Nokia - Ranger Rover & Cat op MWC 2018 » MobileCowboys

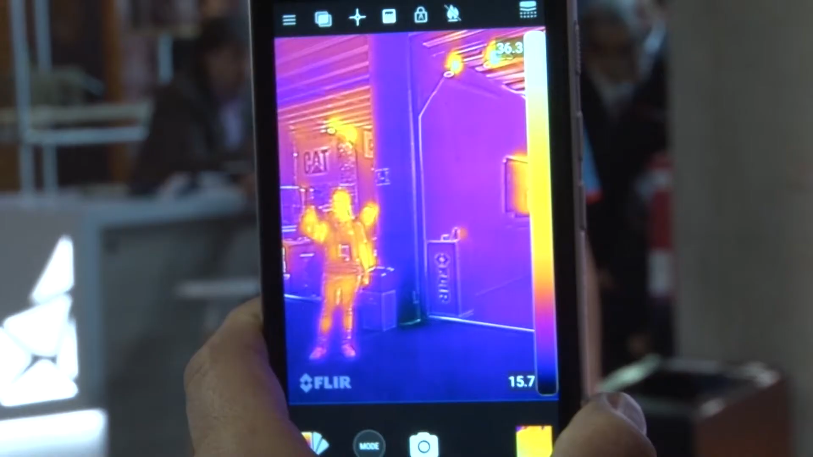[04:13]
De Cat phone, die met die warmtecamera, de Cat S61, is echt geen consumentenproduct.
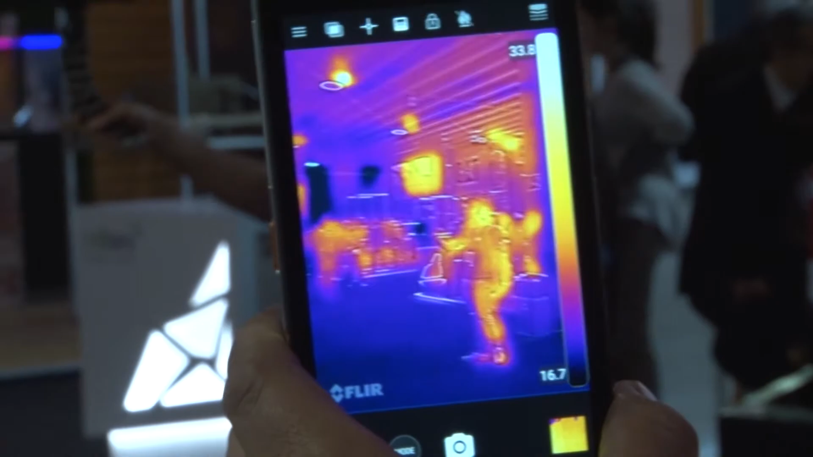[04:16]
Daar zit namelijk ook nog een lasermeetlint bij.